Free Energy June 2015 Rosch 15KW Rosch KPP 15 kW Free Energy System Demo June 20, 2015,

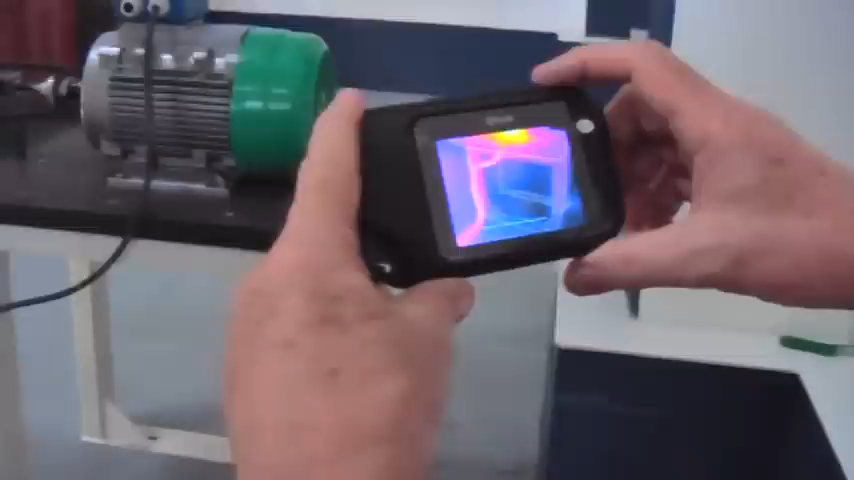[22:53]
Still starting up, you said? Starting up. So oh, the camera's still starting up?
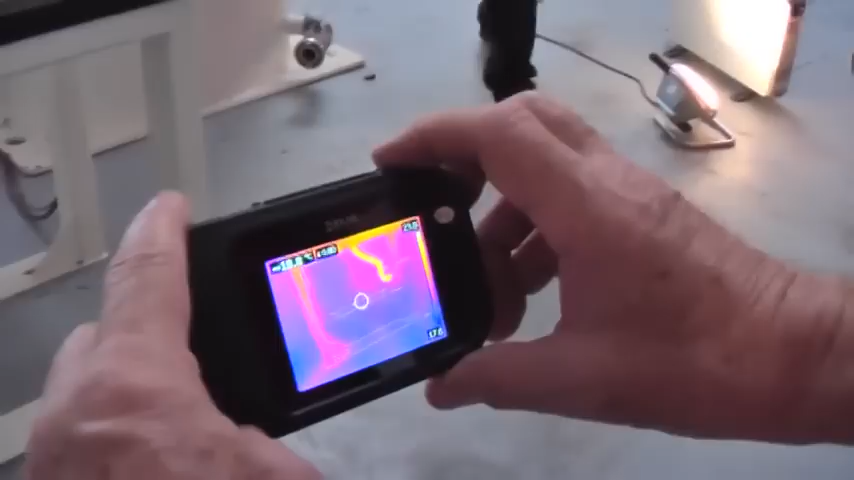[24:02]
Like up here so that you don't see the cable
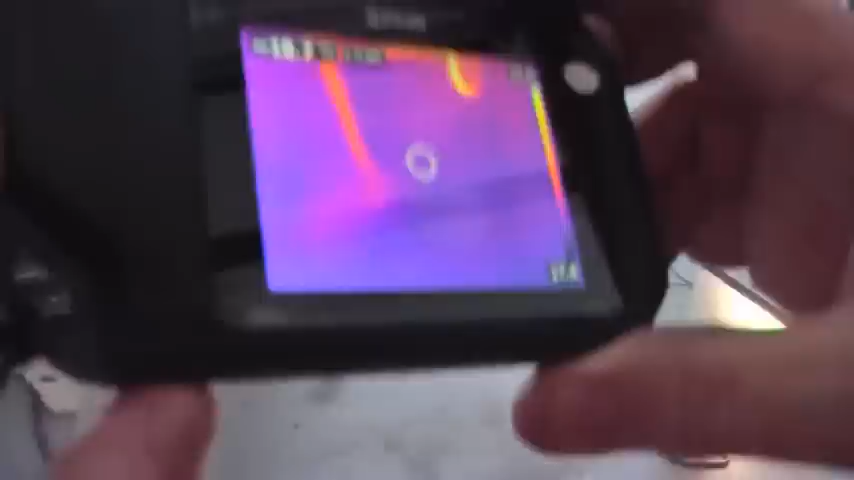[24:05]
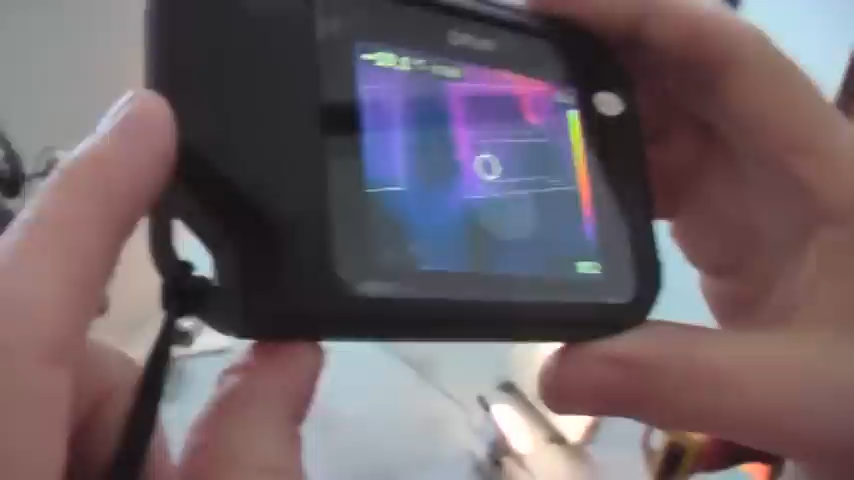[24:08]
or the generator, and you can see all four legs at the same time. Yep. It's kind of hard to get that angle, isn't it?
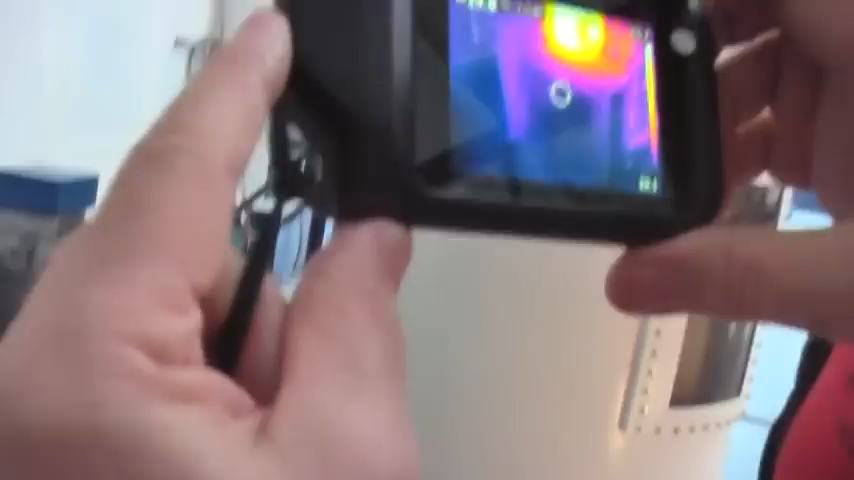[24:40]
You'll get the heat like there's the generator and the cable and the chains.
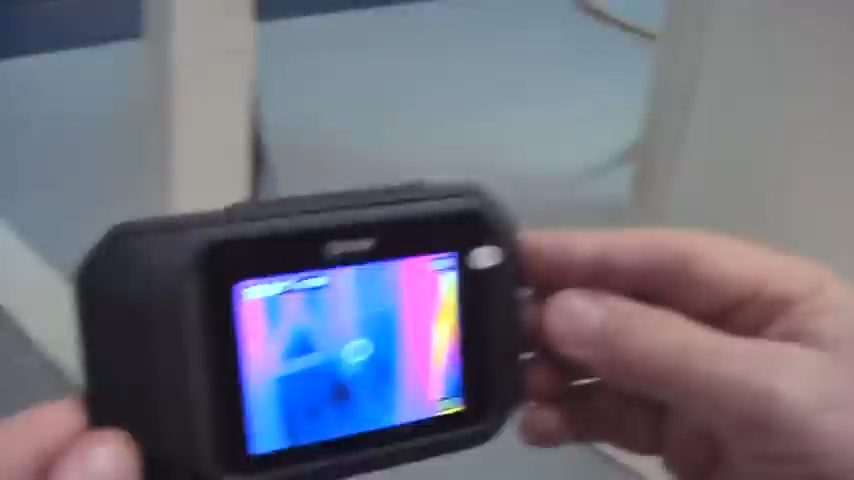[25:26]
start to get a little bit of deflection there.
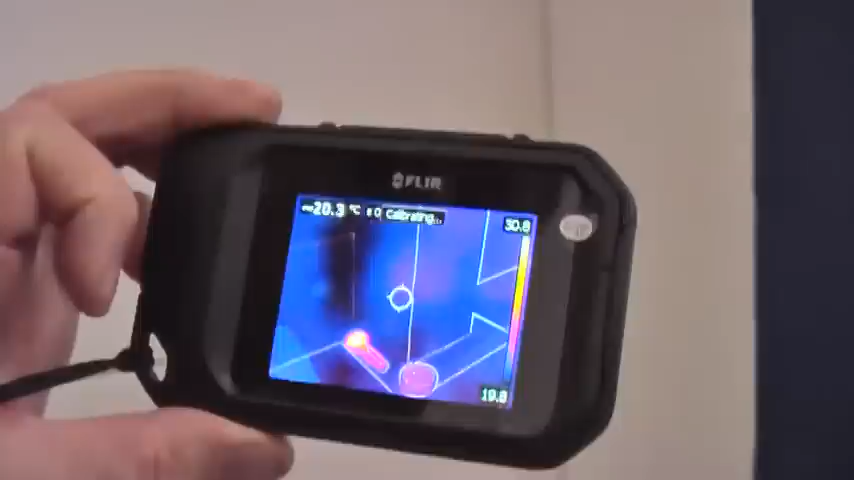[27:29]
He's got his camera, oops, there we go, yeah, there. On the FLIR camera, we're looking at some heat, that's just his camera that's the GoPro holding.
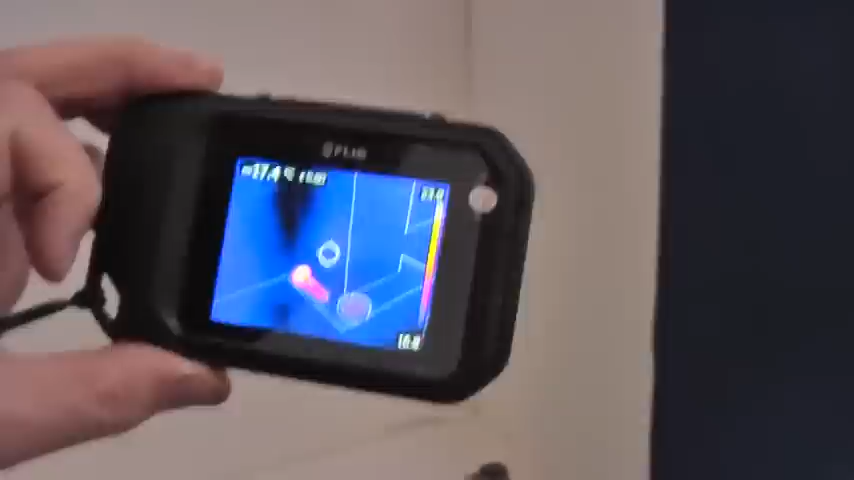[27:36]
Okay, let's look at the generator.
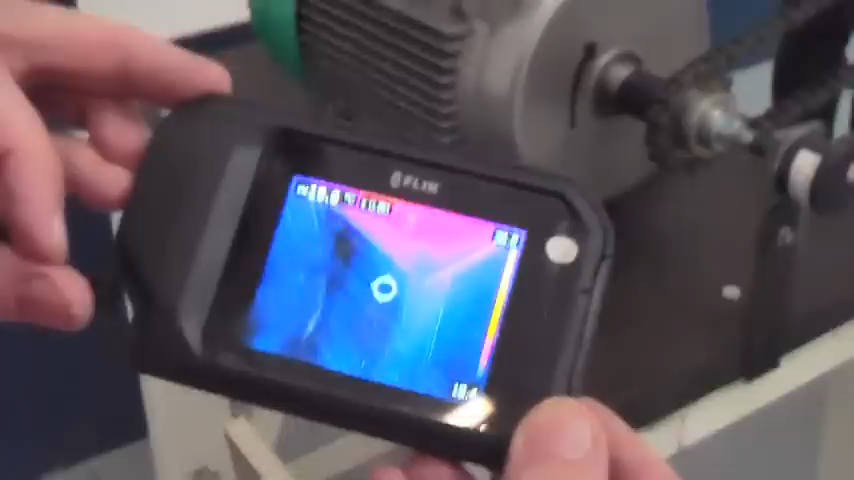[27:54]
Just got all the legs on the table. Just recalibrating.
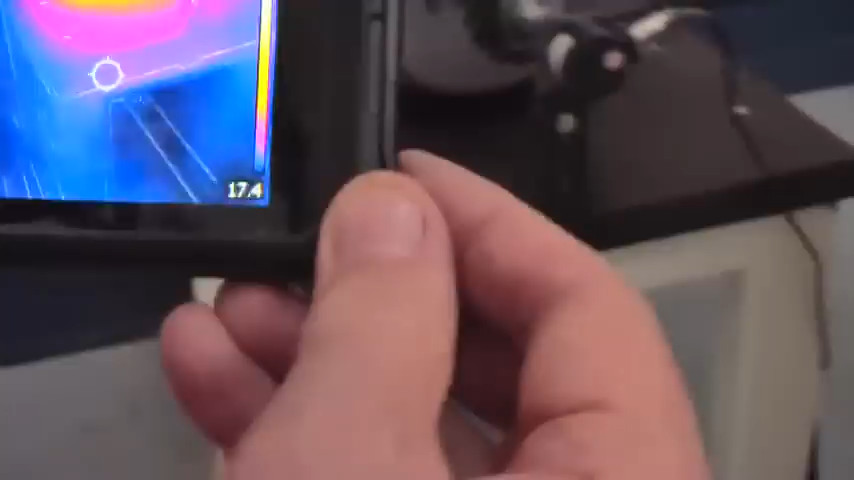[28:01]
Let's step back so we get the better shot. That's John on the right hand side.
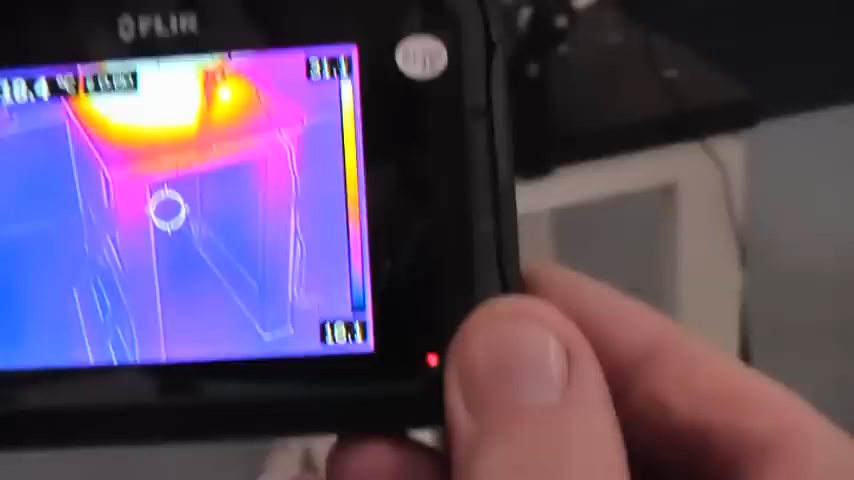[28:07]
There's the generator, still very hot in comparison.
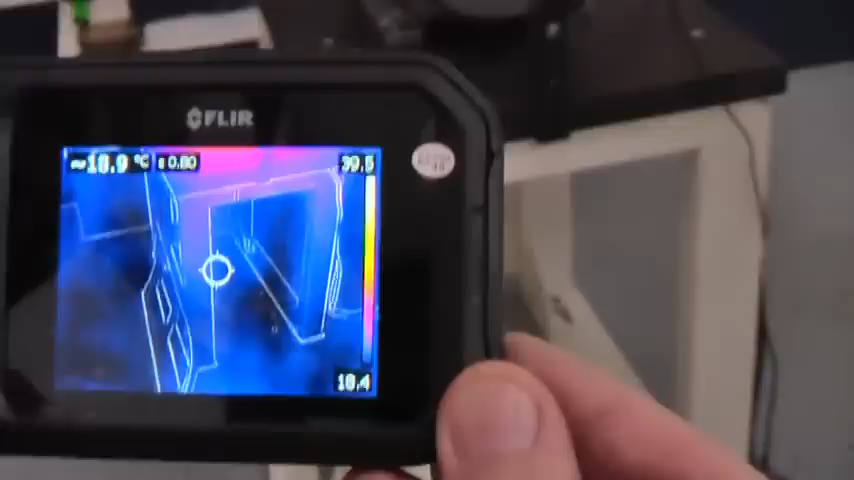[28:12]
No heat signatures in the floor, which would still be there if there was any hidden cabling.
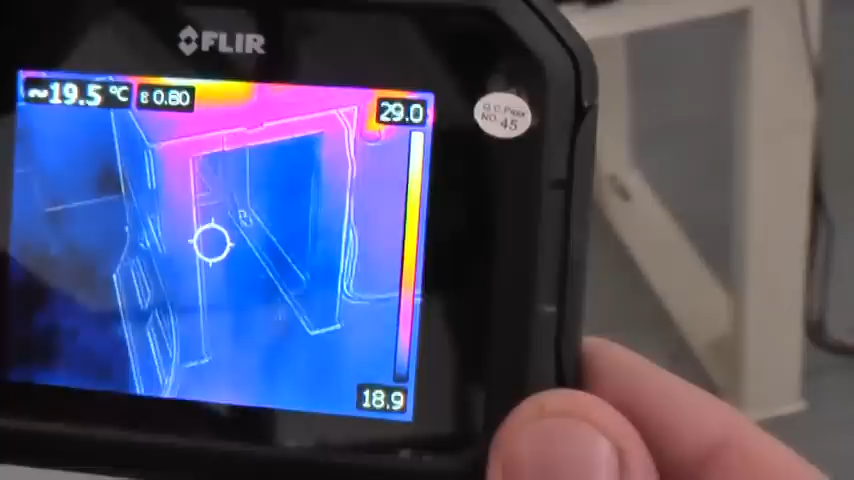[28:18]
On screen: spot 19.5°C
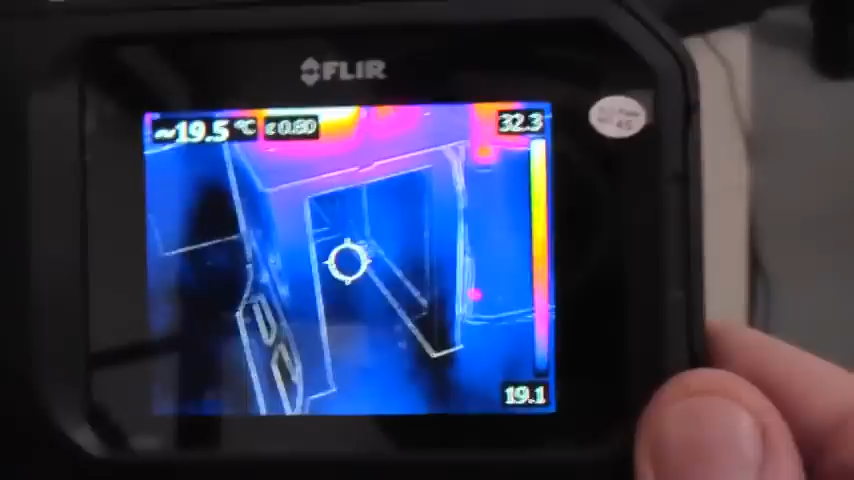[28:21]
On screen: spot 19.5°C
Mm-hmm. Anywhere else you want to look, Stirling? That's just a person on the right.
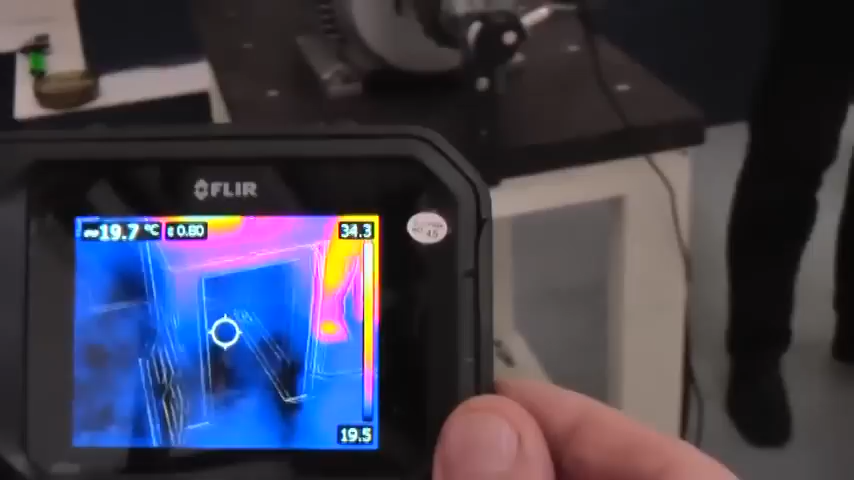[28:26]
On screen: spot 19.7°C
It's how hot is the chain?
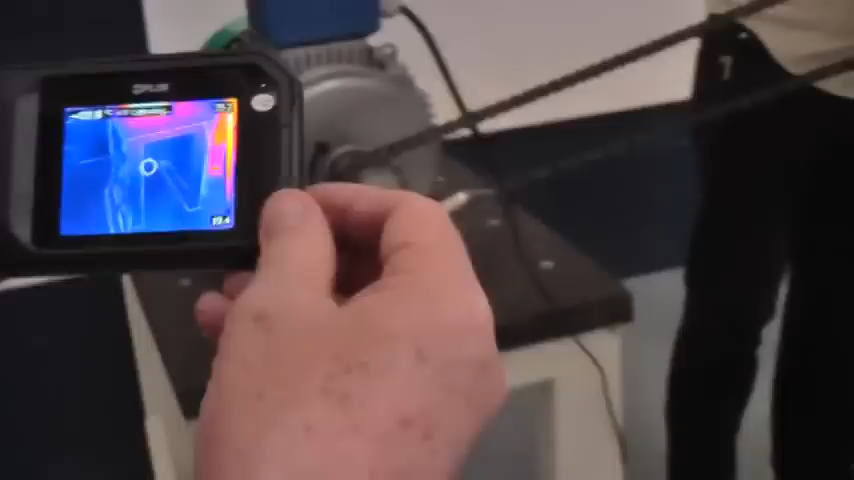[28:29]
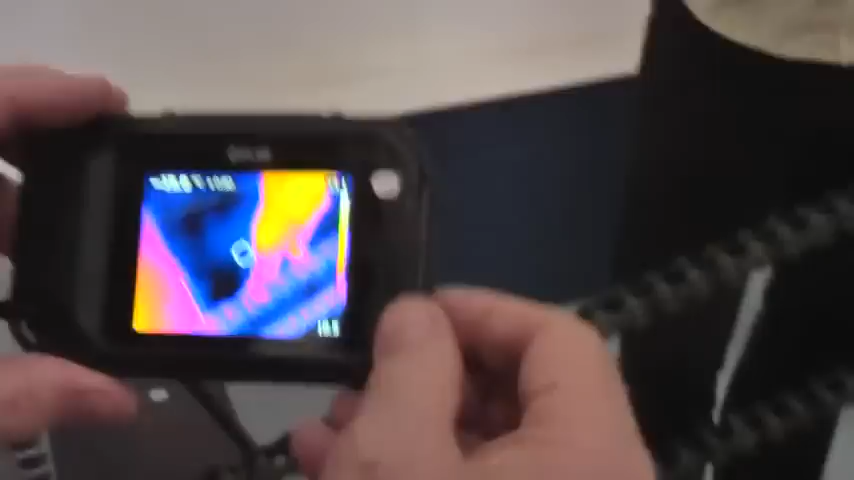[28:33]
It's pretty much cooled down. Yeah. It's still showing some heat. Mm-hmm. Let's have a look there.
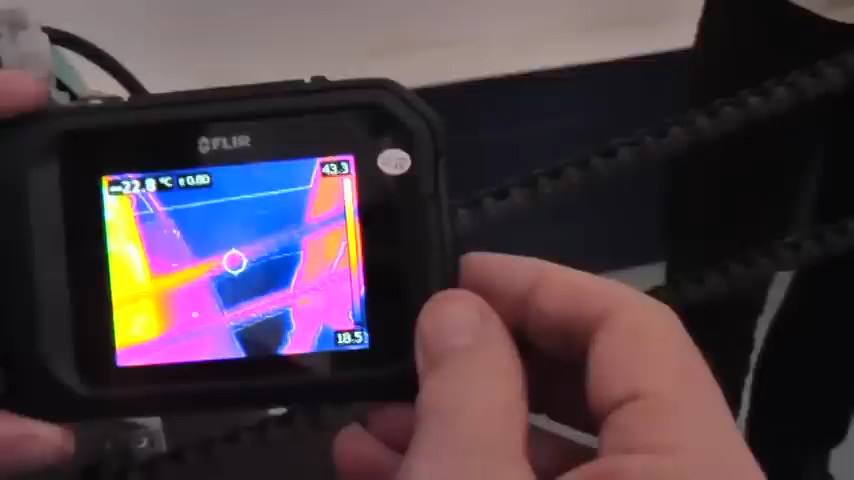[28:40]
On screen: spot 22.8°C
It's about 20. Let's look at the cable.